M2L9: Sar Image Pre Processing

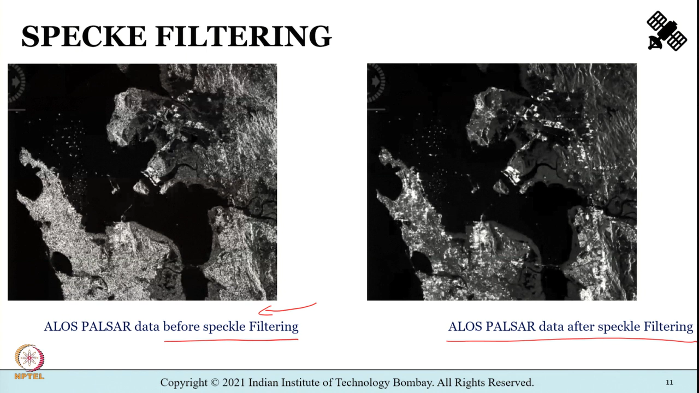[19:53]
before speckle filtering and what you see towards your right side is the same data after it has been subjected to speckle filtering using spatial convolution technique. We have already covered this as part of the lecture and in the tutorials also by now you may have developed Python based codes to carry out speckle filtering in the spatial domain. Now remember that speckle as such you know it is a characteristic of all coherent sensors, ok.
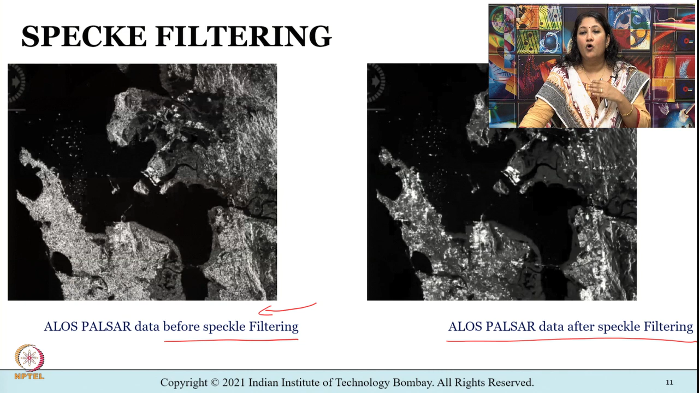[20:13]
All the coherent sensors is going to have speckle as an inherent characteristics and synthetic aperture radar is also a coherent sensor.